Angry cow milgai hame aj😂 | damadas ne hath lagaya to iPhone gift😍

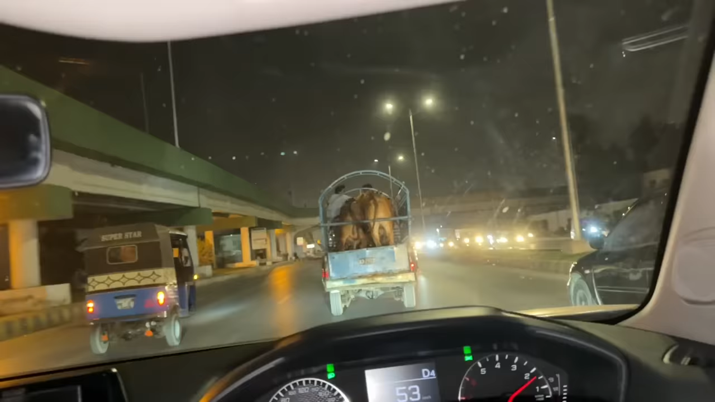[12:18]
पापा भी आ चुके हैं भाई, टक्करे मार रही है दूसरे को भाई, टक्कर मार रही है भाई, गिर ना जाए इनमें से कोई, अगर गिरी तो बस फिर गई। लड़ो नहीं आराम से जाओ भाई।
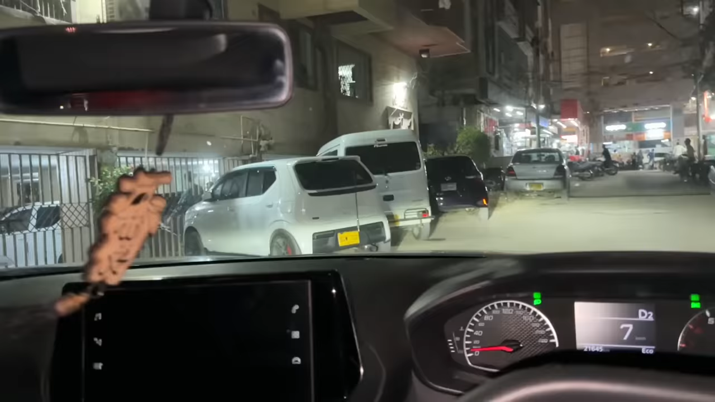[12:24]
अरे भैया लोग तो हमसे पहले आ गए, हम भी पहुंच गए घर।